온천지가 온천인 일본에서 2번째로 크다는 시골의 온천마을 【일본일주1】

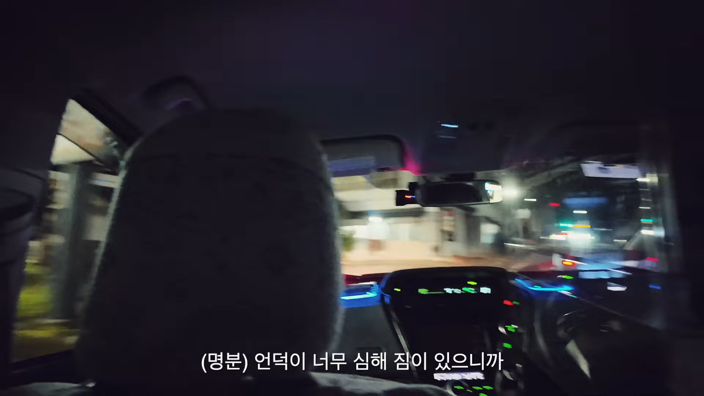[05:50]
지금 여기 택시해서 내려서 숙소 앞에 택시기사님이 내리셔서 바로 앞까지 이렇게 안내를 해주셨습니다 숙소가 여기인 것 같아요